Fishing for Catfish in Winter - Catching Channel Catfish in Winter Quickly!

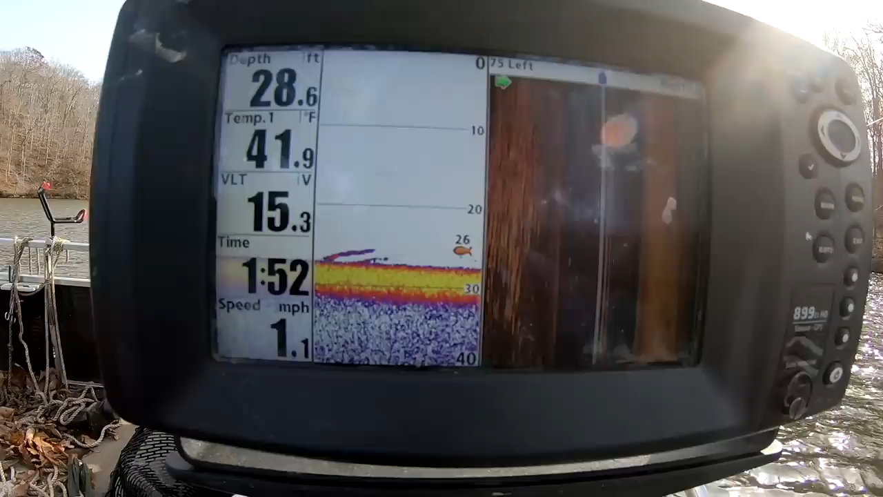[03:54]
On screen: depth 28.6 ft, water 41.9°F, speed 1.1 mph
And a few small schools of shad, but we really haven't found where the fish are at yet. But the good news about fishing in conditions like this is when you do find the fish,
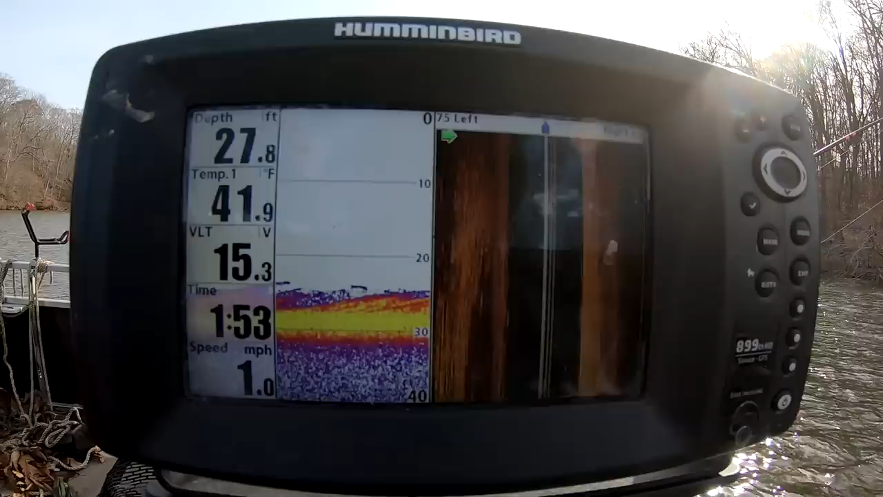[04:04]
On screen: depth 27.8 ft, water 41.9°F, speed 1.0 mph
there are tons of them because they got to go somewhere and they're not spread out like they are in the summertime. So they're concentrated somewhere, and if we can find them, it's going to be awesome.
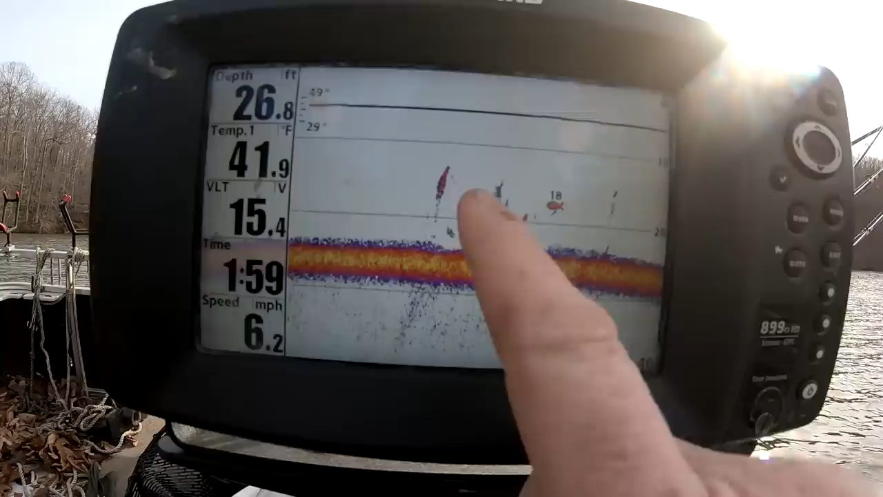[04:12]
On screen: depth 26.8 ft, water 41.9°F, speed 6.2 mph
Decent fish. That's a decent little catfish. That's a decent fish. Just piles of fish right down there on the bottom.
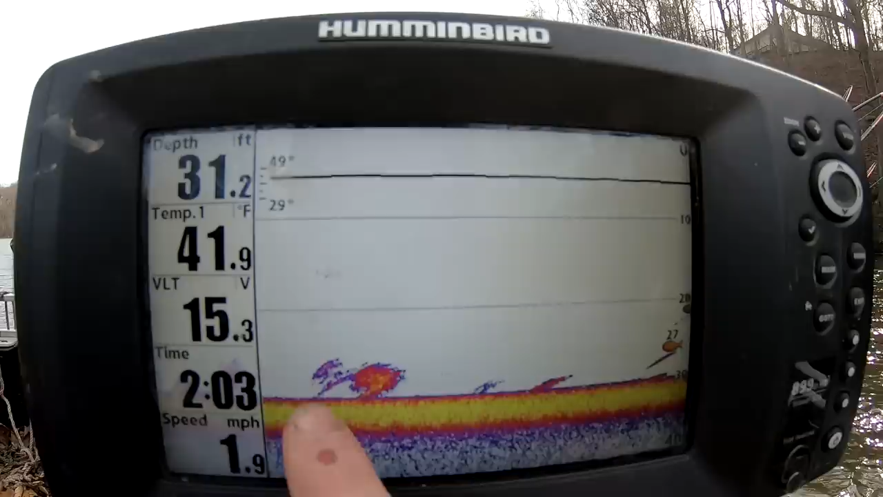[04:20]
On screen: depth 31.2 ft, water 41.9°F, speed 1.9 mph
Yeah, kind of like I suspected, the fish are just hugging the bottom as tightly as they can, as deep as they can.
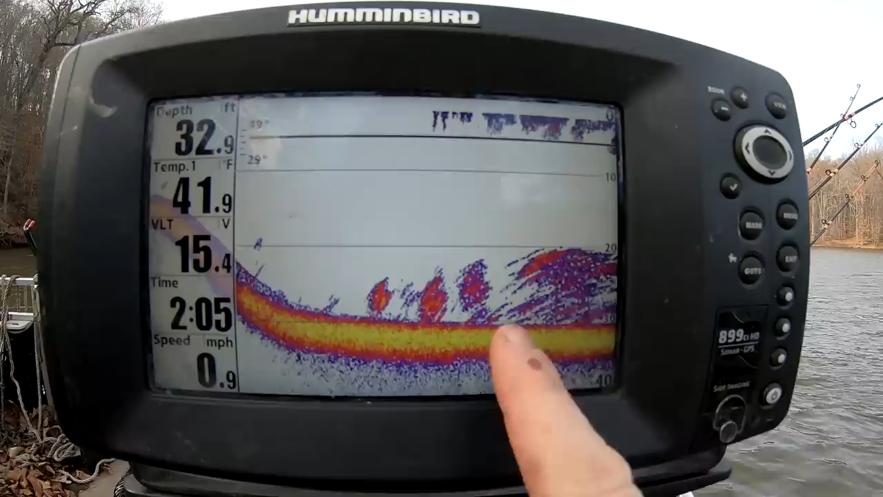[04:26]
On screen: depth 32.9 ft, water 41.9°F, speed 0.9 mph
Big old pile of shad right there though, let's go get some.
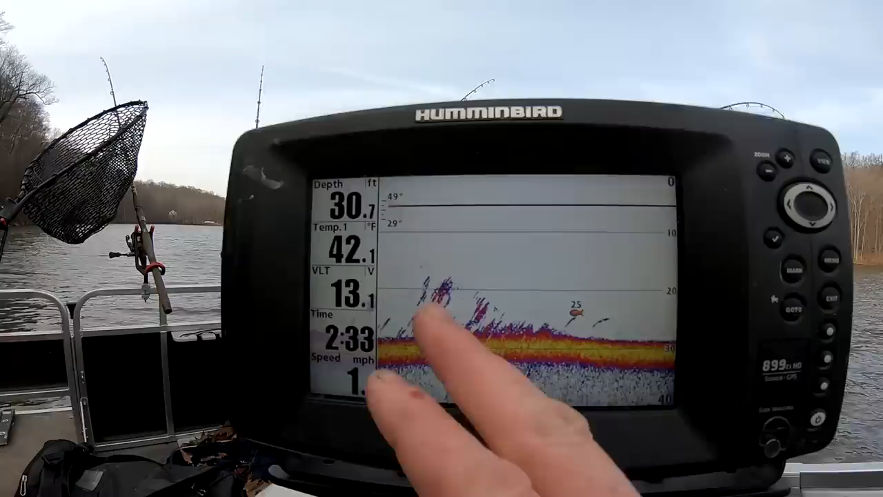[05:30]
On screen: depth 30.7 ft, water 42.1°F
There's some big fish down there. Might just be large shad, but might be some channel cats too. We'll see.